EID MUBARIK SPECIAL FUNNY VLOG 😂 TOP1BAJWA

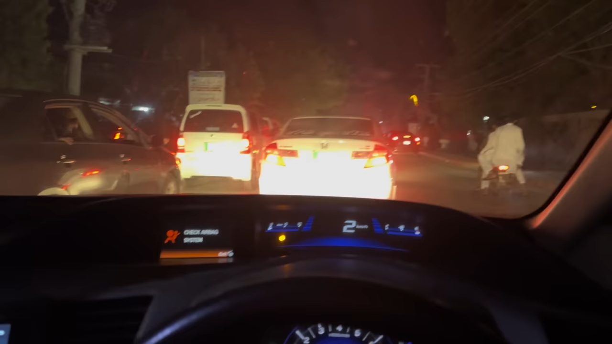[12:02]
यार भाई लोग मजा तो बहुत है आज लेकिन हम लोग मुश्किल में फंस चुके हैं ट्रैफिक आप लोगों के सामने है आधा शेख उन भी फंस गए उन पीछे कुत्ती के पापा भी फंस गए उन